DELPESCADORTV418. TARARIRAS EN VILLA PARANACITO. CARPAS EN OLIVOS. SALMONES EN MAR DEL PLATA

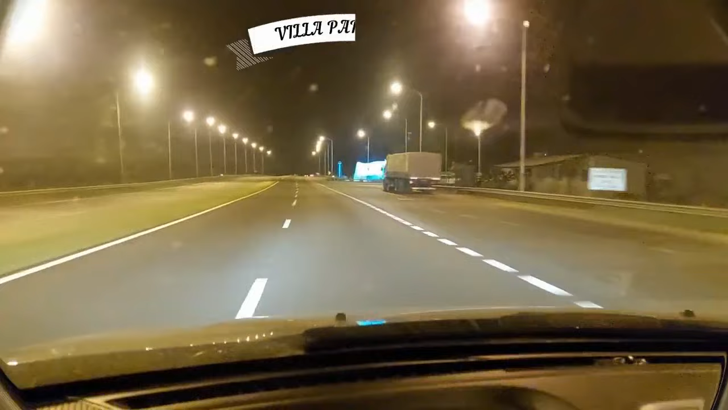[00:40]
ruta, 14 kilómetros 150, ya estamos llegando a nuestro destino nuevamente Entre Ríos, Villa Paranacito,
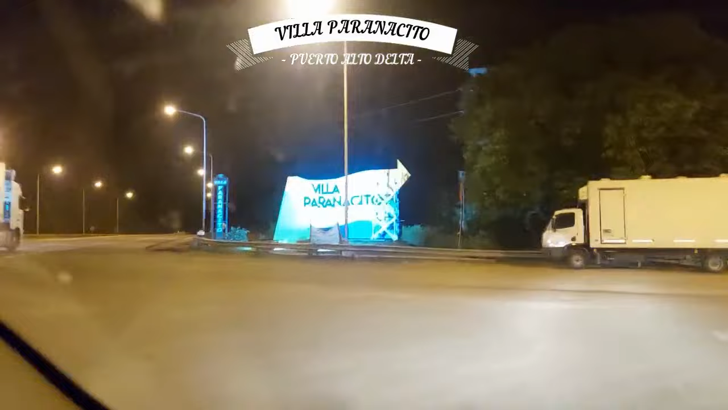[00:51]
y nos vamos nuevamente a alojar en las cabañas Puerto Alto Delta para que vean realmente lo bonita que están.